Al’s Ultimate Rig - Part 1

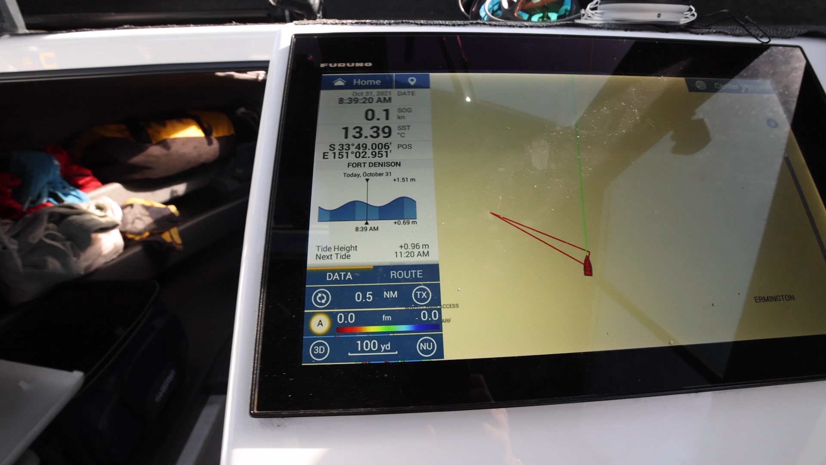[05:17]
Now, this is running my radar, my GPS, and I've also got my WASP, which is my wide angle, like it's insane what we can do.
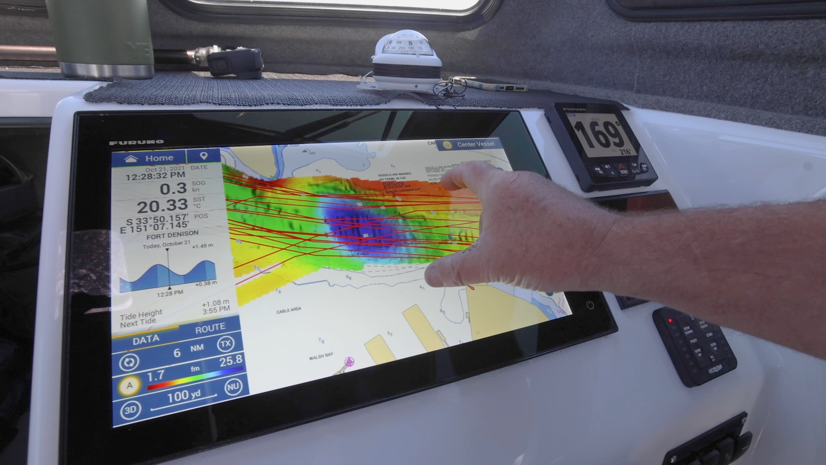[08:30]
It's actually correcting and mapping it perfectly. All the red lines are us driving over. But look at that. So, there's all the lumps and bumps. And if you go this side, you can actually see, go in a bit.
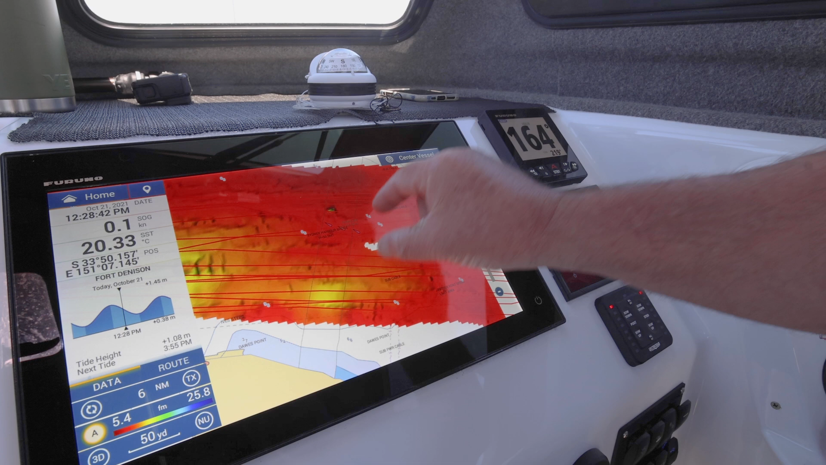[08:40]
On screen: water 20.33°C, speed 0.1 kn
So, you can see there, there's the tunnel.
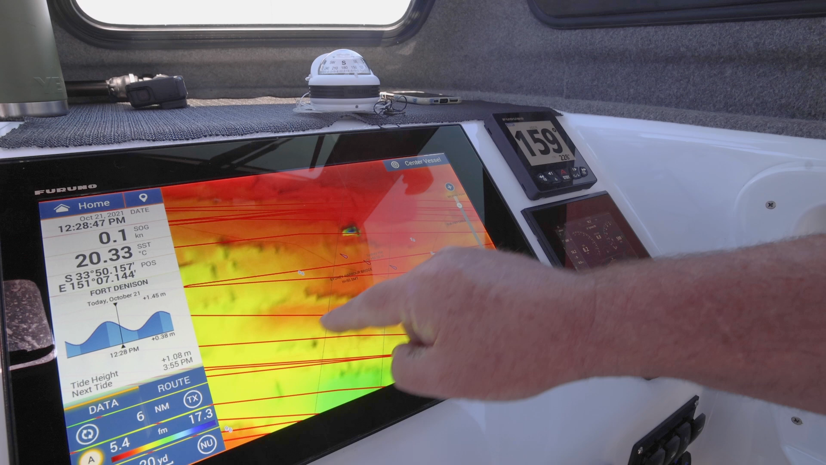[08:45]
On screen: speed 0.1 kn
So, see, it's showing it there. That's the tunnel there, there, the edge of it, little holes and stuff.
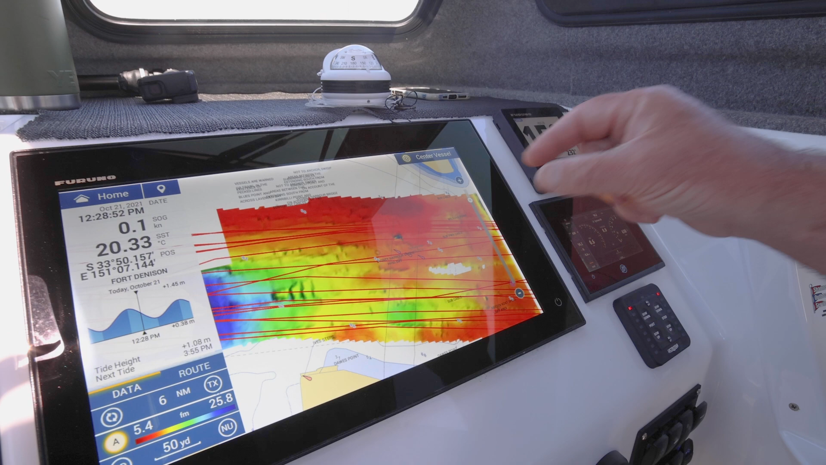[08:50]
On screen: water 20.33°C, speed 0.1 kn
Like, it is unreal what this can do. And, of course, you've also got the actual mapping system for offshore has changed it because when we've been swordfishing all that,